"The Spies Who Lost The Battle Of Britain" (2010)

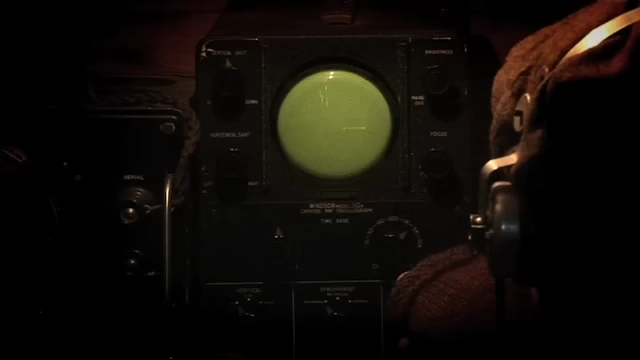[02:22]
Any disturbance through the display would indicate aircraft reflections.
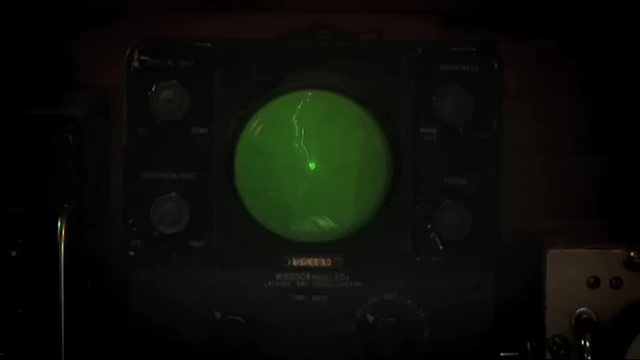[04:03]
The Hayford turned and made a second approach. There he goes!